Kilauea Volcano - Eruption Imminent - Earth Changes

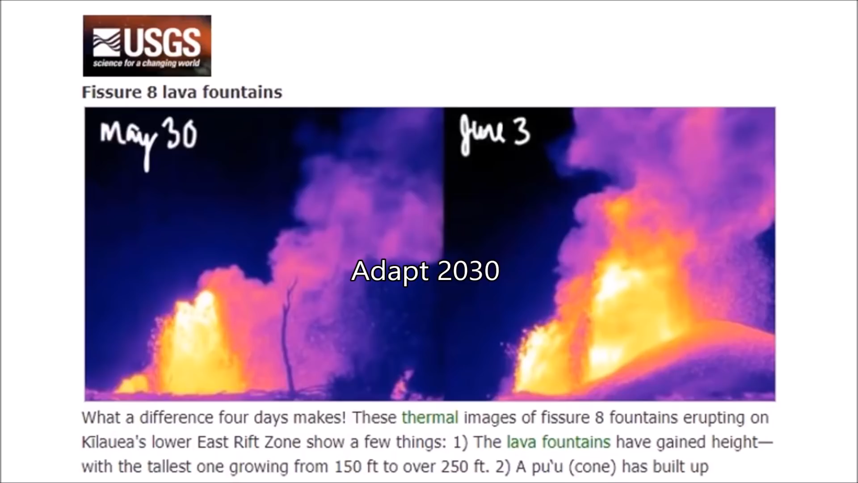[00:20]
we've seen the fountains grow from 150 to 250 feet lava